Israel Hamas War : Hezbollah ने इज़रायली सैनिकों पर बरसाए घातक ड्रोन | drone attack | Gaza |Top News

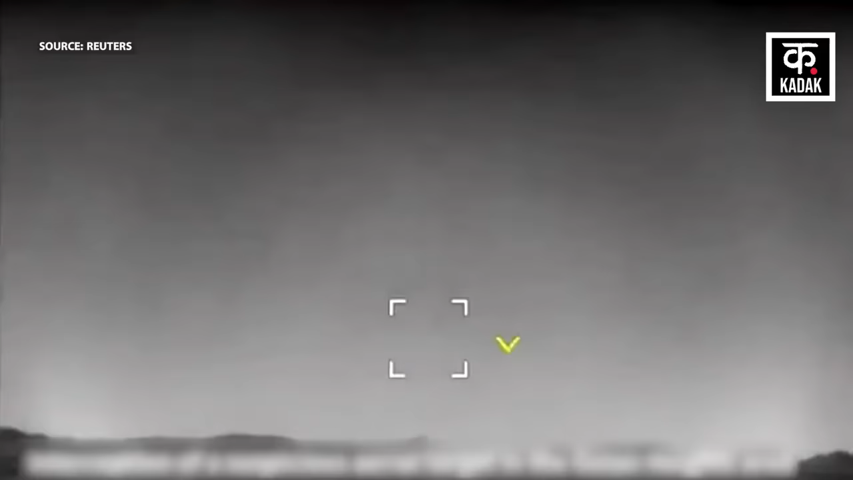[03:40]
इसराइल पर अब तक का सबसे बड़ा हमला किया इस हमले में इसराइल ने गोलान
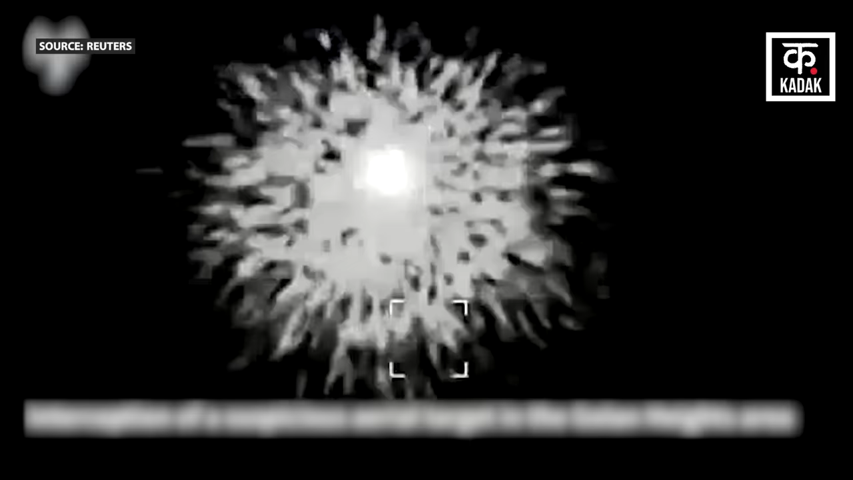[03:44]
हैट सहेद 15 इसराइली ठिकानों को निशाना बनाया है इसके लिए करीब 150 रौकेट और